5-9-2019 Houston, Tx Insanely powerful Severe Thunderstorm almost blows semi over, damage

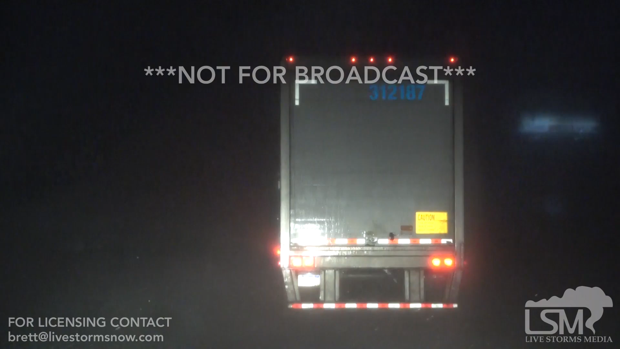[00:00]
Oh, he's coming up. Oh, he's coming up. He's coming up. He's coming up. Holy hell. Oh, he's coming up.